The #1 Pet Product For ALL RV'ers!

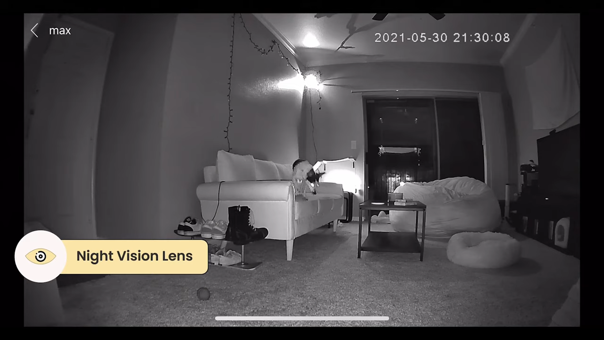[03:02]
you can also leave it in your rv it's so small portable easy to transport okay and so what it is it's a camera so you can